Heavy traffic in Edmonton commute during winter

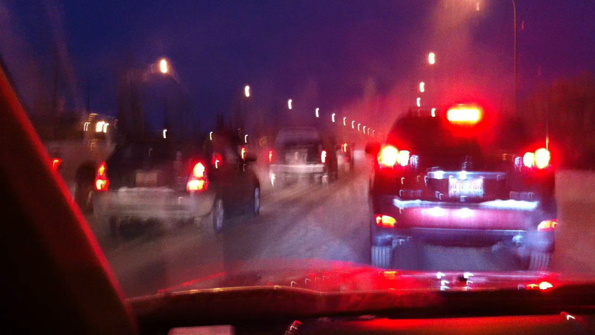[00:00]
Look at this traffic. We're backed up to 153rd Avenue. And by the look of it, it's all the way down to 137 Avenue. Barely moving.